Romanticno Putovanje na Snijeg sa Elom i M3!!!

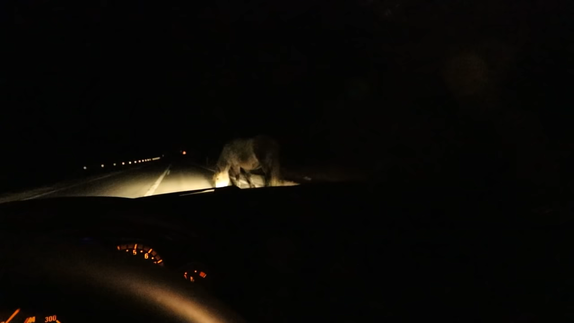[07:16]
Evo nas ljudi, pogledajte ovo, mi vozimo 100 na sat, kad odjednom 10 konja prolazi cestu.
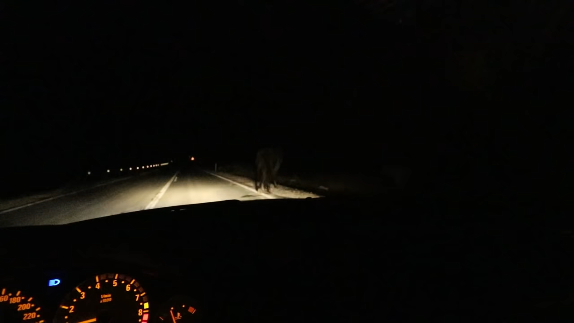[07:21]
Pa daj, vidiš šta su ljudi. Jedva sam stao, ono, what the fuck. Čekaj da ga probam. Ne, tamo ih je još 10, sad je mrak pa se ne vidi.
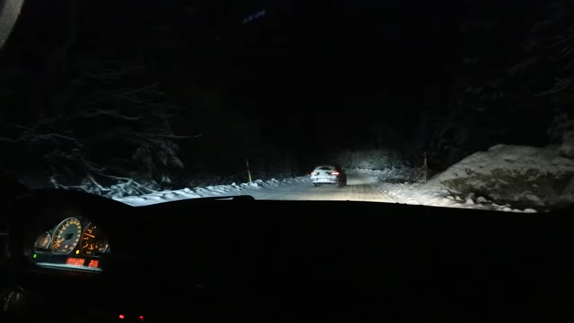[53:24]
Gle. Svi ovdje voze kao luđaci.